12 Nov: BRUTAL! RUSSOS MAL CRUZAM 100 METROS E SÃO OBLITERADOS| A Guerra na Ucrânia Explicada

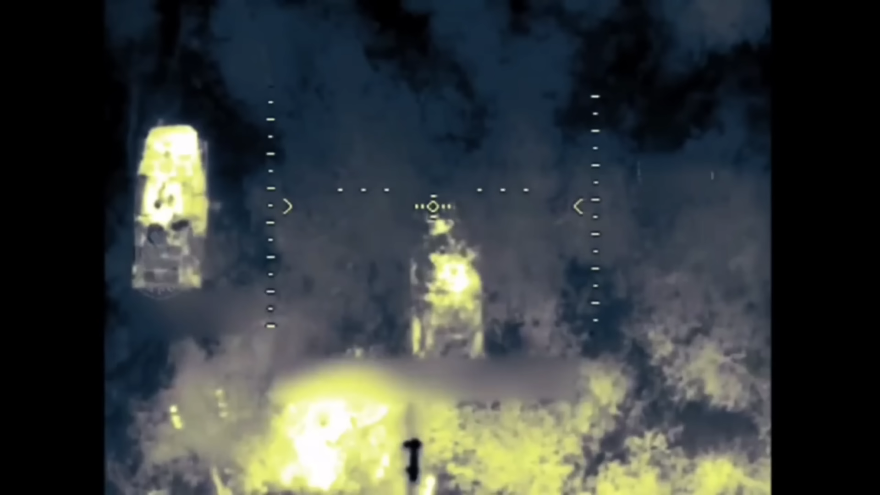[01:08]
E os comandantes ucranianos da 24ª Brigada divulgaram um vídeo mostrando como detectaram e destruíram 3 veículos de combates blindados.